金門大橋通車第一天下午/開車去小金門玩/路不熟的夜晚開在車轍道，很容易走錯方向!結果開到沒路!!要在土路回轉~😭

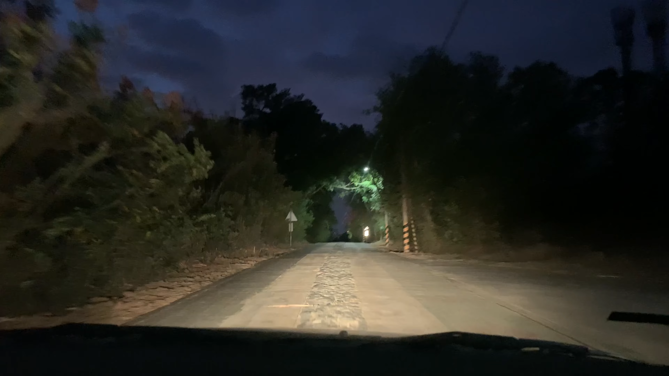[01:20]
待會兒再隔一會兒什麼零水湖啦上這個機的無鏽才骨錯這邊可以看候鳥這邊可以看候鳥這邊可以看候鳥等一下再隔一會兒等一下再隔一會兒後面是沙灘怎麼會看下門的風景OK有沒有到下門阿這邊要開放一點因為你不熟我熟你不熟阿你就跟著他這個一直走這隻隔一會兒就通常到兩隻隔一會兒所以你對這邊不熟你有沒有看到零水湖有沒有看到
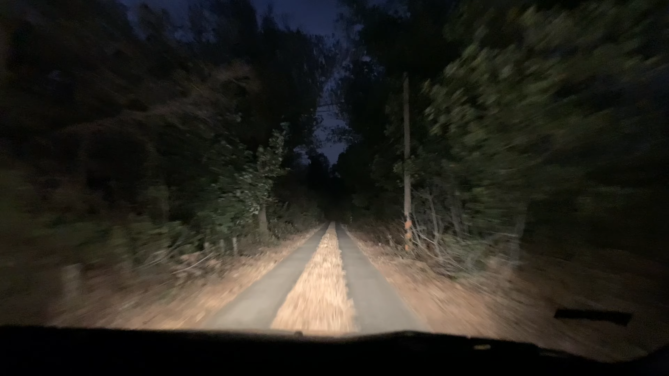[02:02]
慢一點慢一點好像走錯了好像走錯了應該是要轉過去才對應該是要轉過去才對剛才走錯了應該剛才走錯了我那但是有好嗎你沒有走錯 你就跟著走等一下不行我再幫你那個不行我再幫你那個阿板阿板阿板
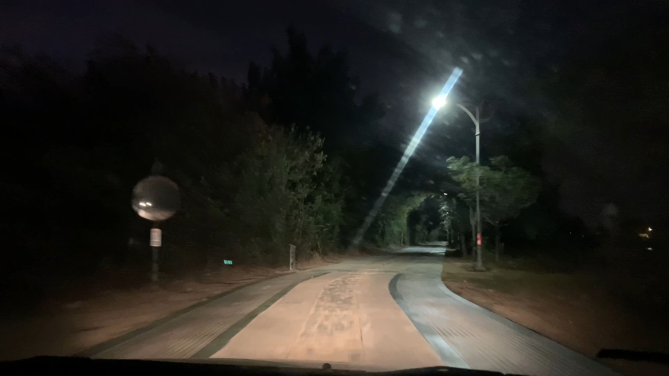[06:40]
走不通現在目前車車大概沒有走不走不走看到沒有都沒有完全路燈那邊準備好了這邊好像還沒準備好那個什麼薩西巴阿米索索啊,那些輪輪車時應會已經停車了,可是上面阿米索索啊,你不去看什麼看夜景路不走所以說浪費油輪車就開了